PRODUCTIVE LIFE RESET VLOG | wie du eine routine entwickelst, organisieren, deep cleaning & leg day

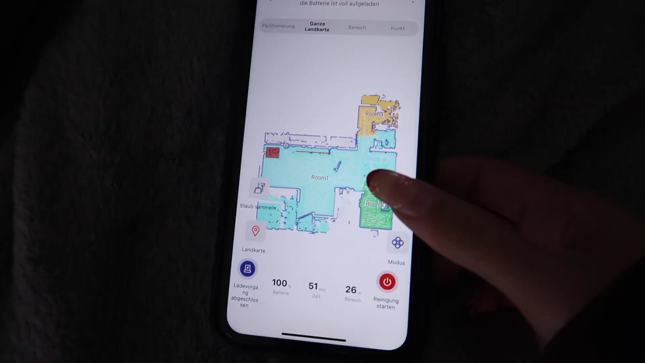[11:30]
Das ist die Landkarte für unten. Und man kann hier halt mehrere Stockwerke auswählen.